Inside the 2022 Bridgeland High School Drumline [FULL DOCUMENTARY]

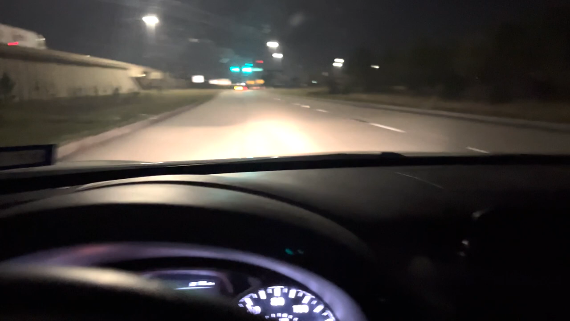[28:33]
Who's excited? Woo, me. Is that Kevin? No, I don't know who that is, but they just ran the red light because they were behind me.